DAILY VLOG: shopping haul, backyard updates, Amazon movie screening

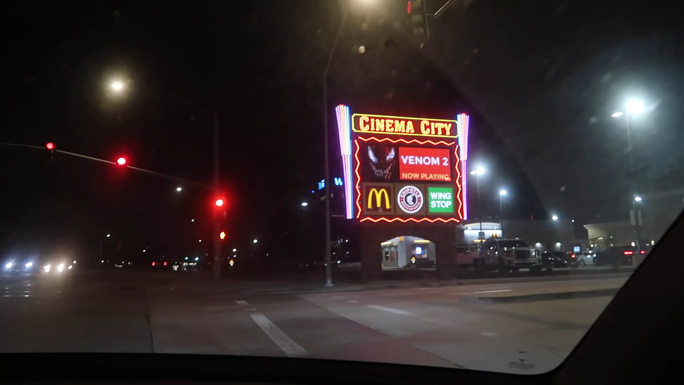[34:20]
to you d gray the place that we wanted to eat at was very very far
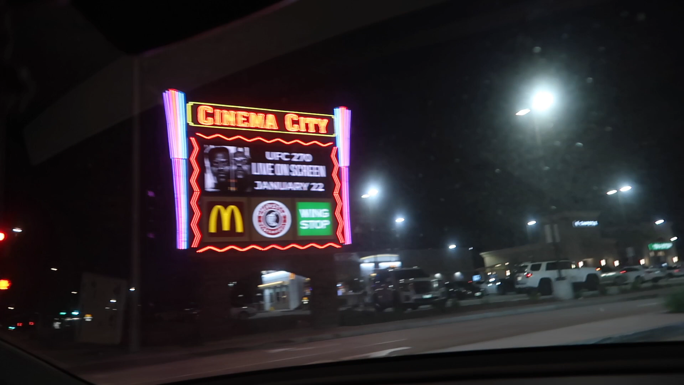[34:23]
so we came near that's where the cinema is going to be so we found a
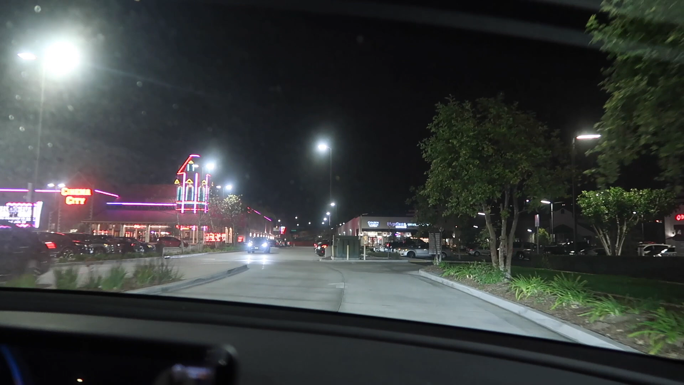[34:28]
dumpling place here called left oh oh dumpling bar